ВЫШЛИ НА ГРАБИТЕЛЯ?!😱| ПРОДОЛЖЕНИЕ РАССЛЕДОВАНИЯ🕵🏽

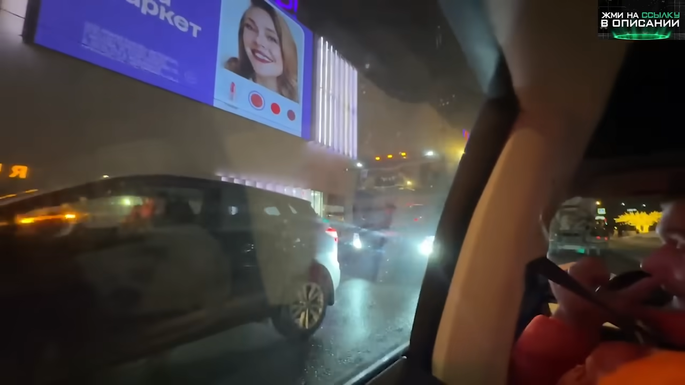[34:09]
X2. Нет, не видно. X2, блядь, Лёха. Да я не успел, тут отстой, просто грязное все нахуй. Просто отстой.